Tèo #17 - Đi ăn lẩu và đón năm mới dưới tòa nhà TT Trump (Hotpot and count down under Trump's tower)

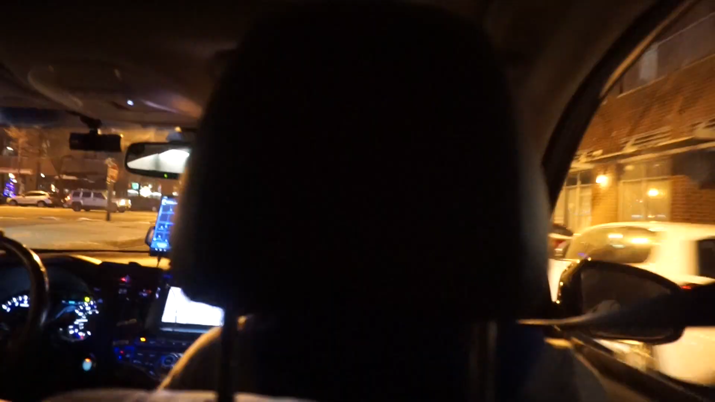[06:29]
Ok mọi người, thì hiện tại mình đang trên xe đi xuống trung tâm thành phố của Chicago để mình countdown nha.